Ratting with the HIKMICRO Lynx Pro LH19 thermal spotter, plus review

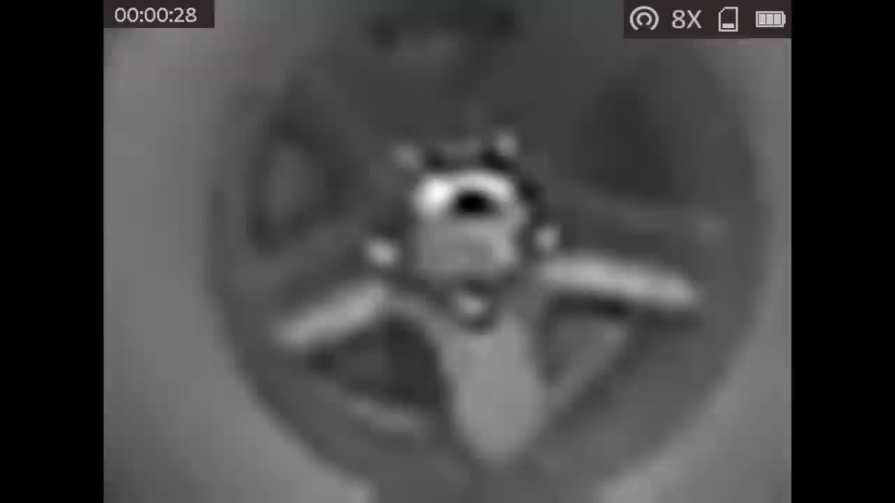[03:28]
You can try and compensate for this a little bit by adjusting the focus, but nevertheless, a digital image is always going to pixelate a little bit.
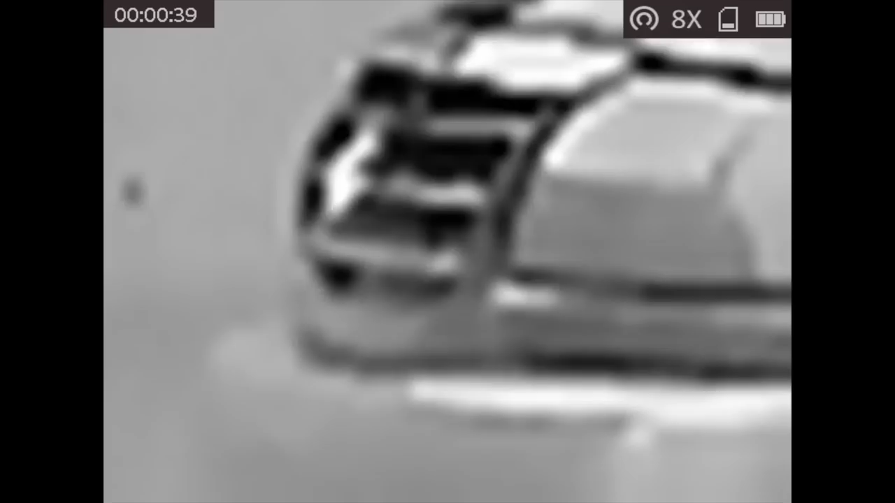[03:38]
Although I did find, as you will see when we go ratting in a short time, it's still perfectly clear as to what it is we're looking at.
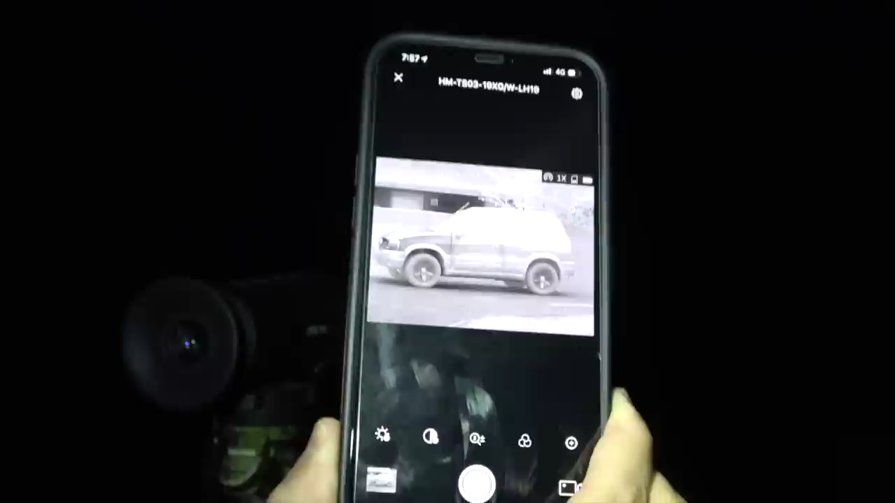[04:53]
And the one thing I like about the T-Vision app from HIKMICRO is it's not laggy at all. It's very crisp, clear, and pretty intuitive.
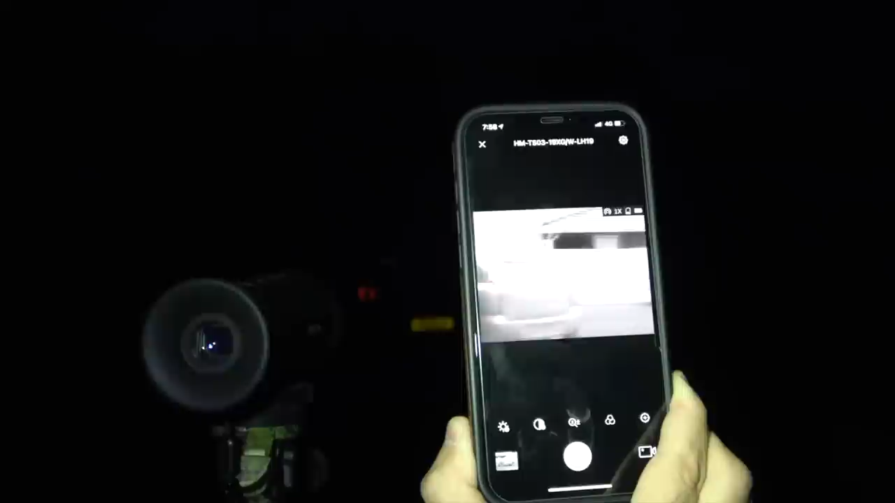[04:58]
It makes keeping up your friends up to date with the instant action a breeze.
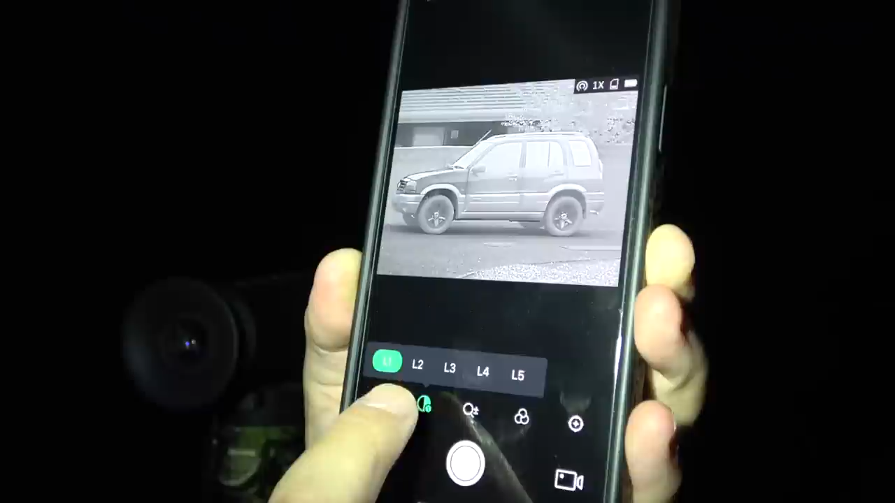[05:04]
You can even access the menu settings from the device, meaning you can increase and decrease the brightness and contrast.
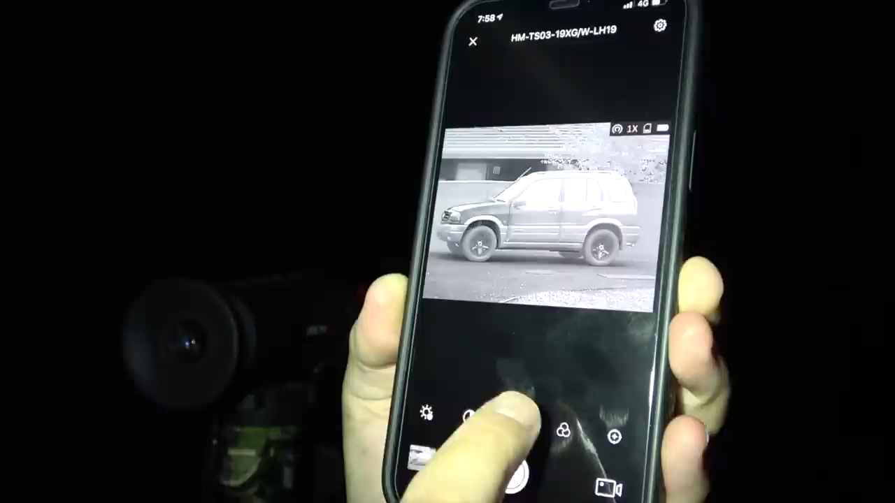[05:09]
And I would urge you to do this, as it's one good way of making sure you get the crispest picture.
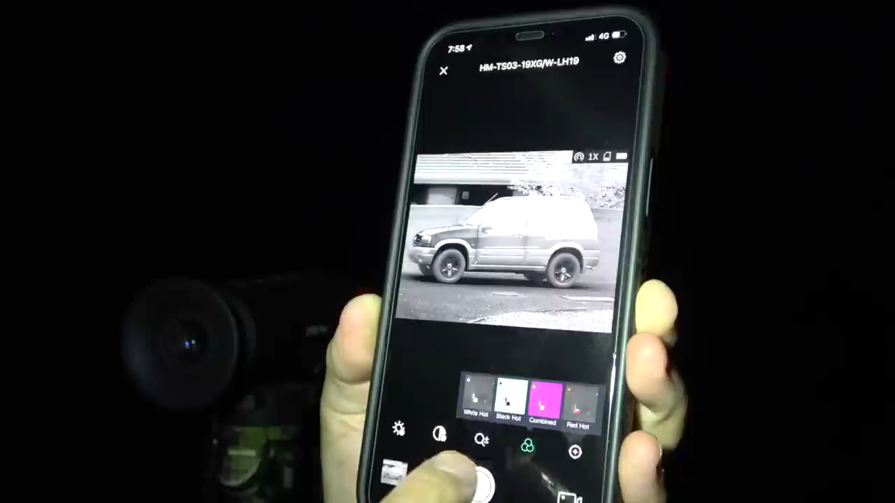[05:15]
You can even change the colour palettes,
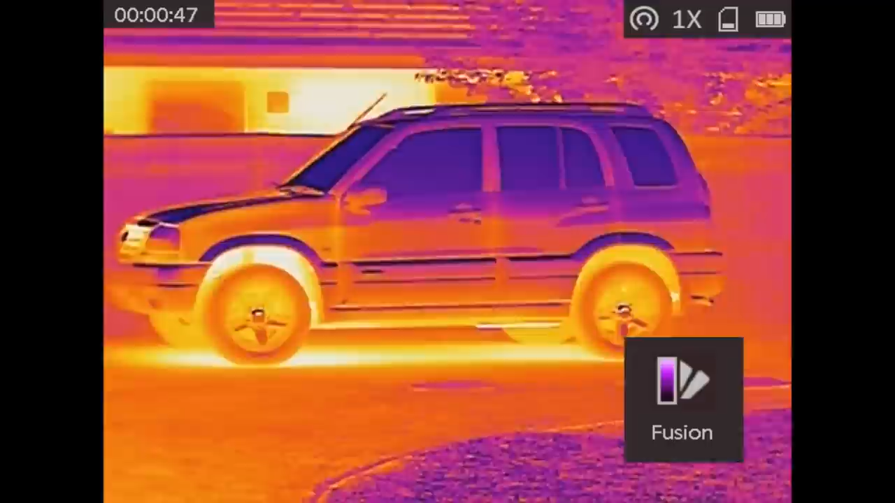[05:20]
make stop and start recordings as well, all from the app.
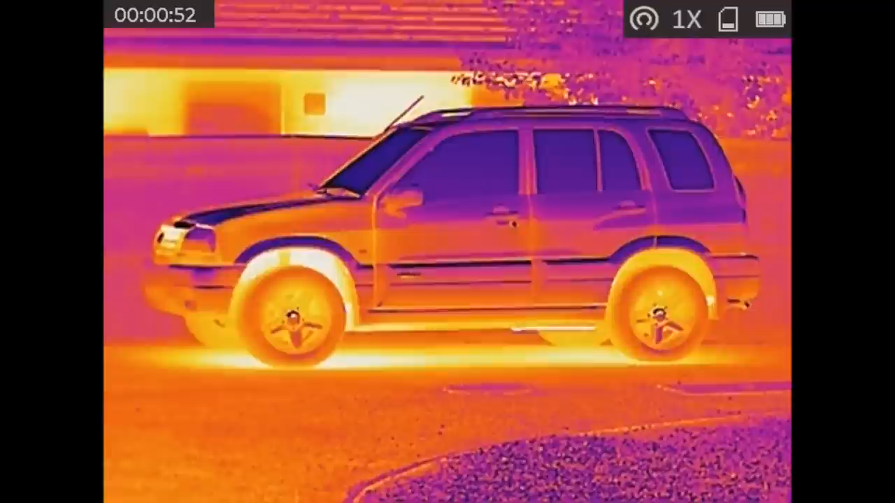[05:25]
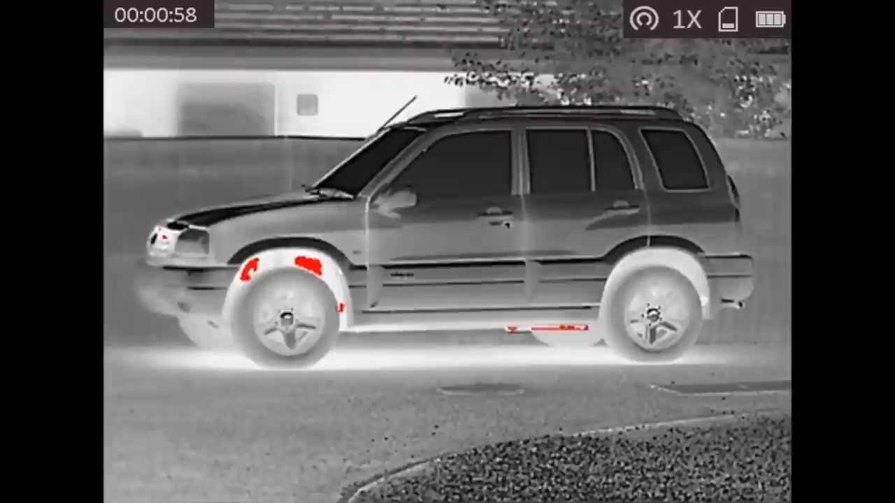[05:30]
What I've found is as you blow the image up even larger, so if you're watching this on a TV or a large computer screen,
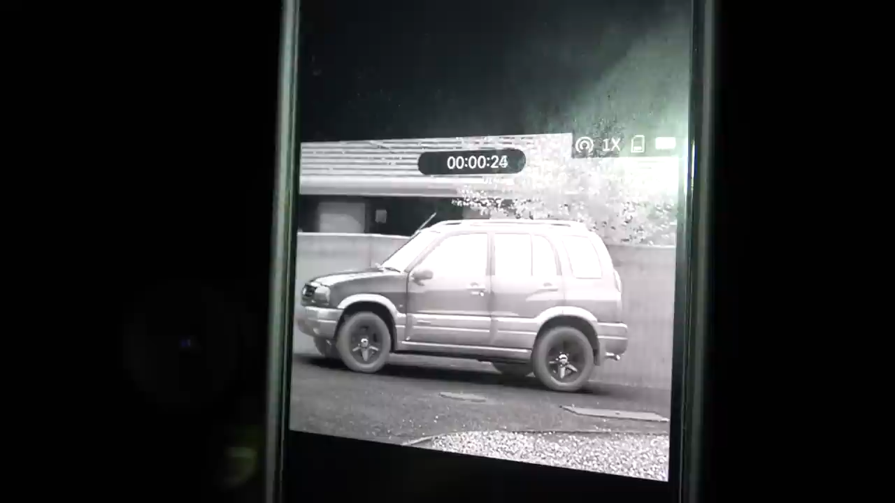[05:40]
it probably won't look as clear as it does either on your mobile device,
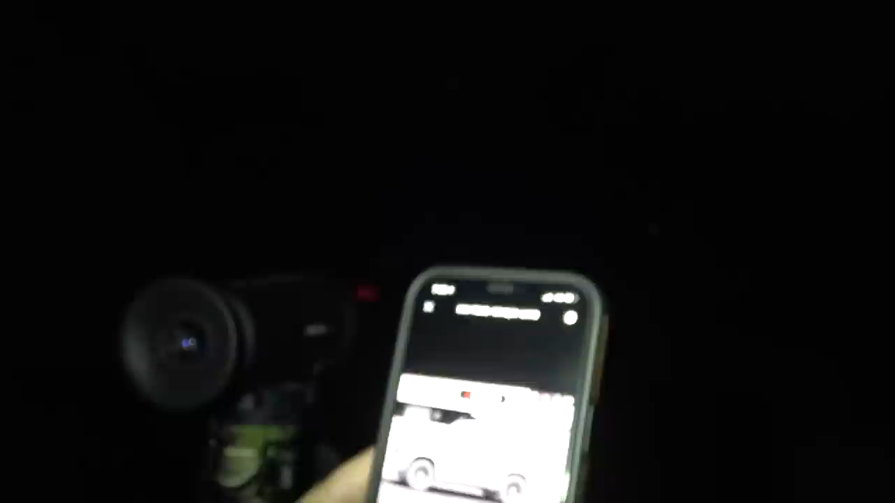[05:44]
and certainly not as clear as it does through the eyepiece in general.
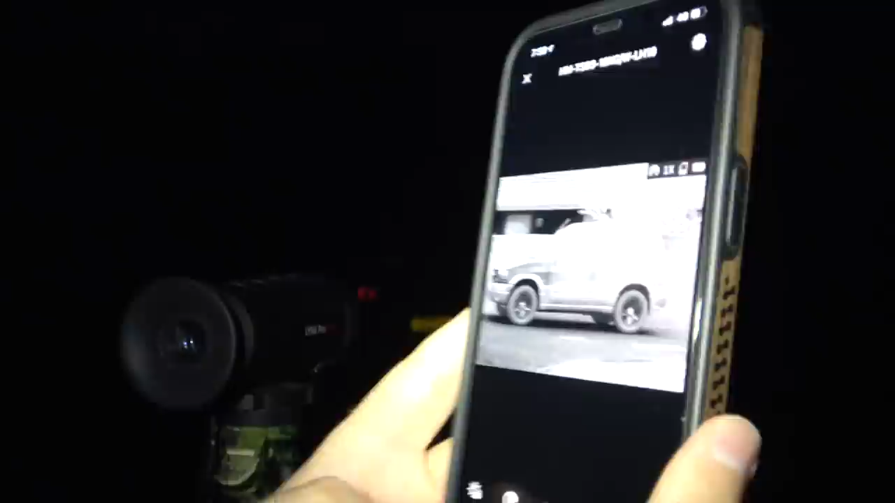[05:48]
But as I mentioned earlier, in the black hot setting, it really is very crisp indeed.
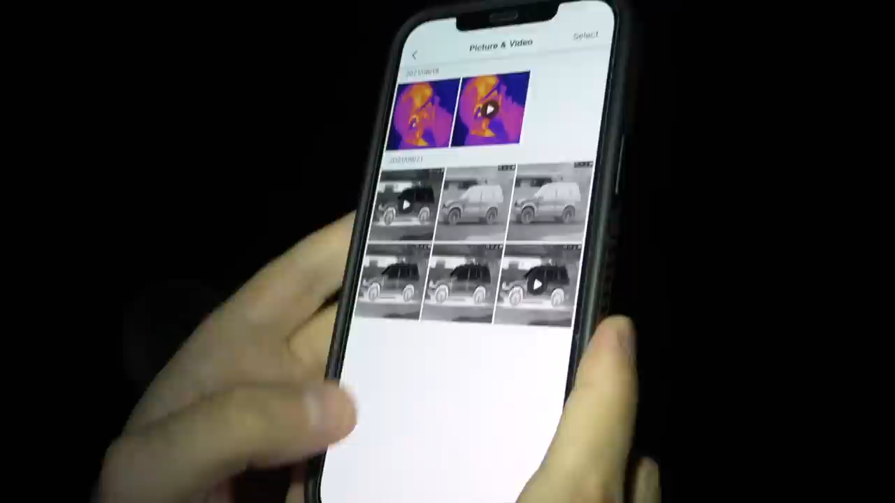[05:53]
Here you can just see me playing back that little bit of footage that I've just taken directly on the app.